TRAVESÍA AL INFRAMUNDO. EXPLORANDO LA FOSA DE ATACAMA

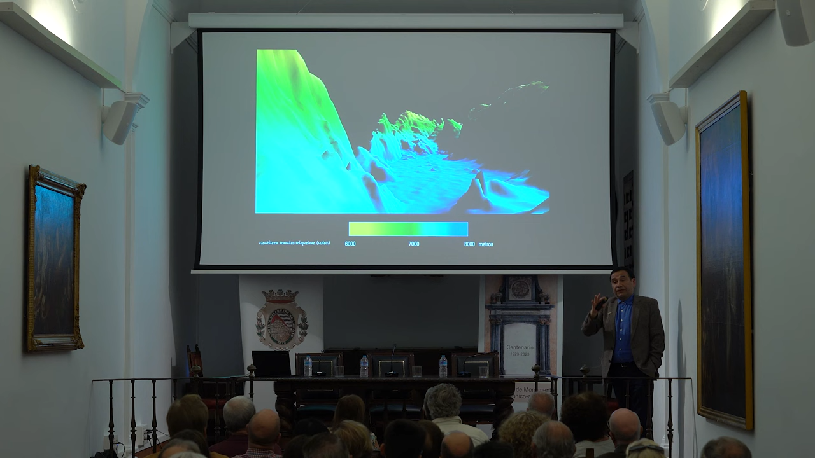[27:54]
que son estas planices y justamente ahí frente a Antofagasta fue donde detectamos que había más de 8.000 metros. Ahora, ¿cómo llegamos allá?